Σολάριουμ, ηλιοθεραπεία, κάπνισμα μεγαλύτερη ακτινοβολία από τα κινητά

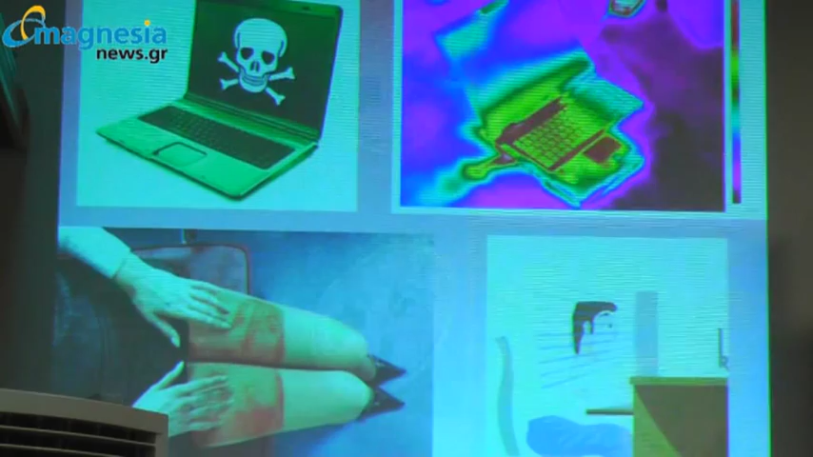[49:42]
Καρκίνη, καρδιές. Αυτή ήταν πώς η κοπέλα έβαλε το φορητό πάνω στα πόδια της. Δεν ξέρω τι έγινε εκεί. Κάτι θα γίνει πάνω.